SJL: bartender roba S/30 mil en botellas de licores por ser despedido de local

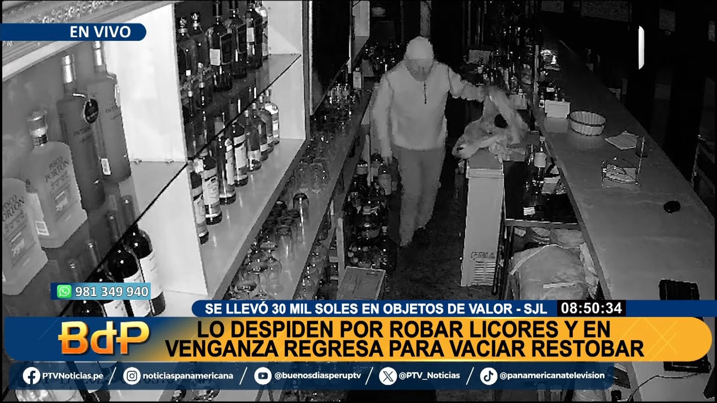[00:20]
Los tragos que él sabe perfectamente que tienen un alto valor y otras pertenencias.
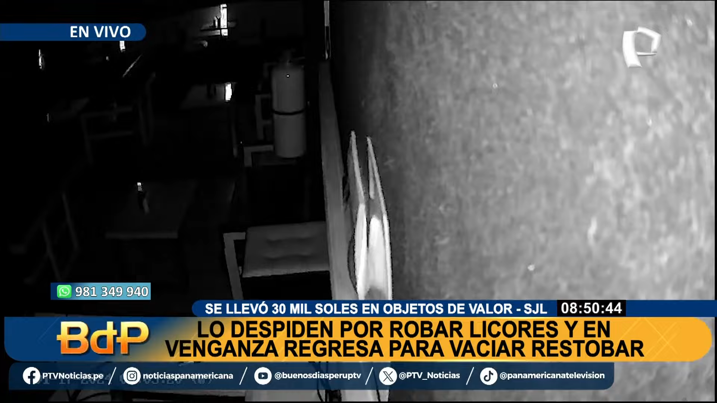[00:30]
Y sabe perfectamente que lo estaban grabando, porque vean ustedes cómo incluso hasta mueve la cámara de seguridad.